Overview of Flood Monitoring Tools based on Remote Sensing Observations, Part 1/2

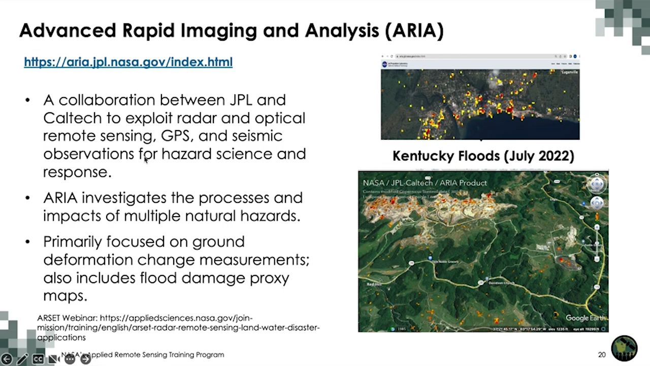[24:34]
shows how to use SAR data to detect flood water and this also uses aria which is similar technique it also combines other data in there so let's